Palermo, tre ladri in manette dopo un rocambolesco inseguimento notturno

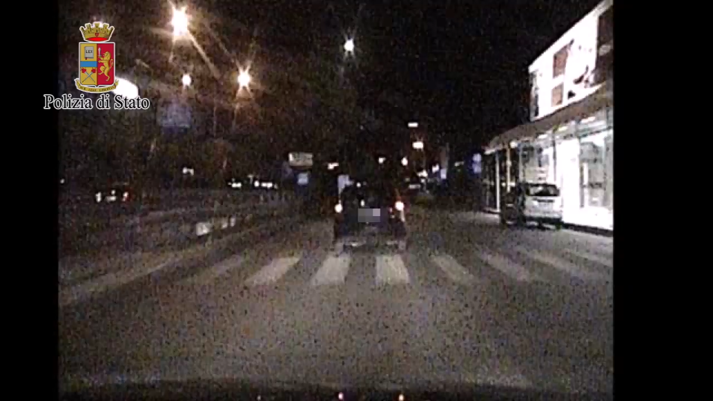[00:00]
persone, una incappucciata! Stiamo andando in direzione via Buonanappa adesso!